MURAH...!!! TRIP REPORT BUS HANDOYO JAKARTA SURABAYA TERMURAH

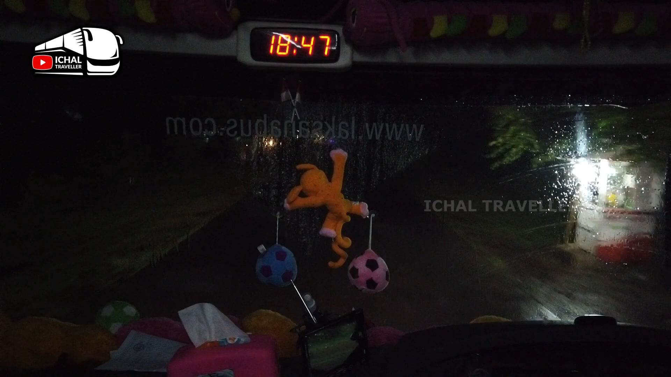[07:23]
Perkiraan kalau jalanan lancar. Arus balik ke arah barat terlihat ramai sobat traveler.
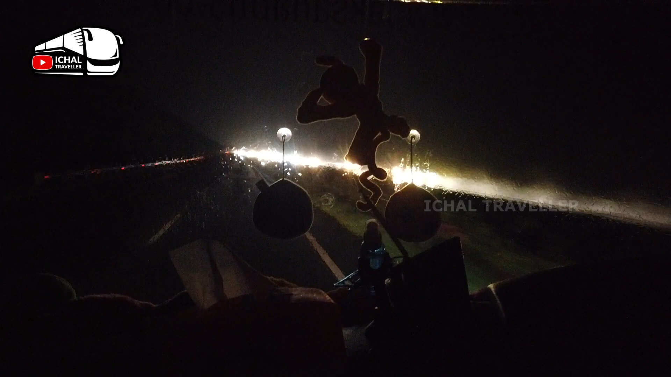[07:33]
Karena ini sudah harinya
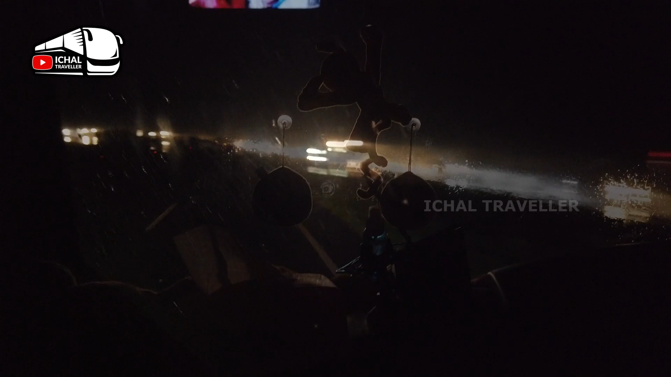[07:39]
puncak arus balik libur tahun baru dan Natal.